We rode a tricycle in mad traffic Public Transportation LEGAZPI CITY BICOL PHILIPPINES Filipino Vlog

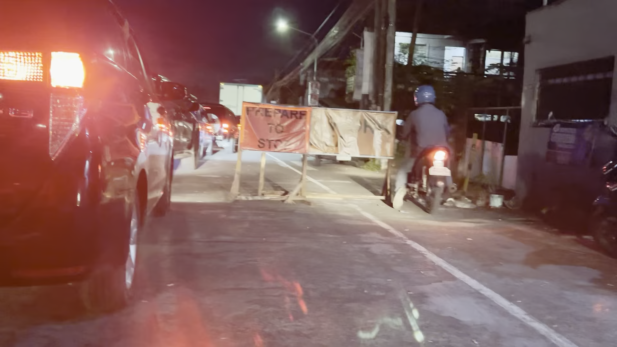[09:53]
and right now it's 7 p.m. We've been stuck in traffic for 2 hours. Something that should have been only a 20 minute ride.
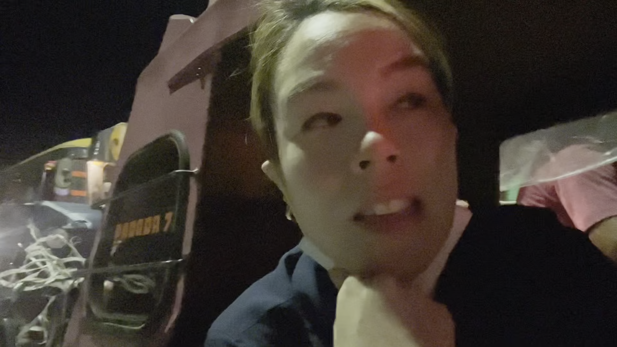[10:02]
So there's so much traffic here in Bicol City, particularly in LEGAZPI.
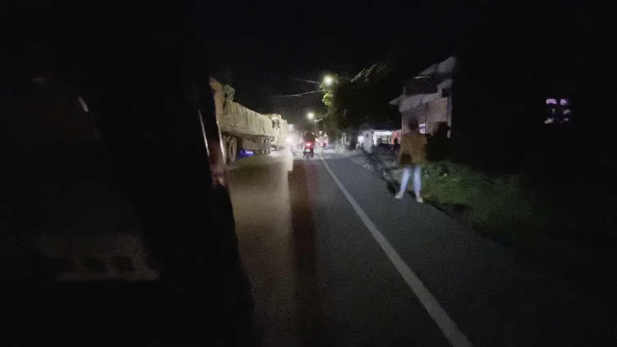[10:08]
Time check, we got in the trike around 5 p.m. and right now it's 7 p.m.
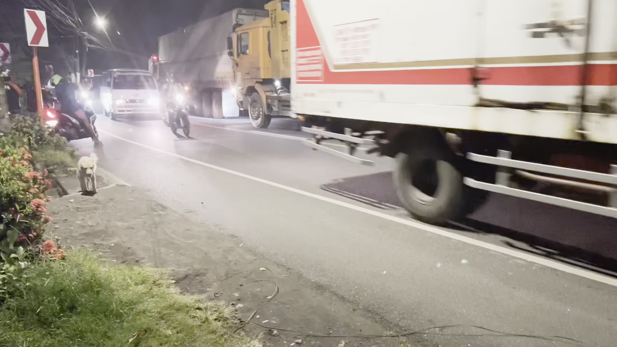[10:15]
We've just parked waiting for Eddie because he went to the toilet and we left him essentially because we've got a lot of bags.
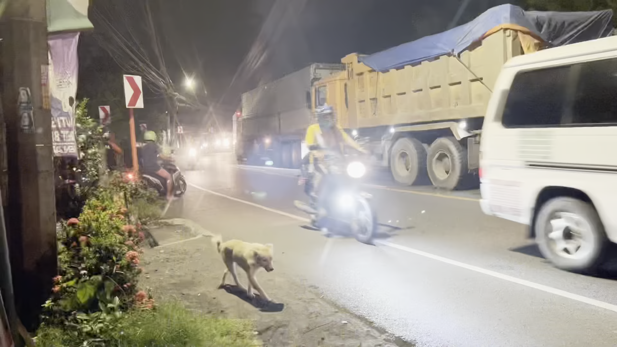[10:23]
So yeah, right now the other lane is not moving and we're the ones moving.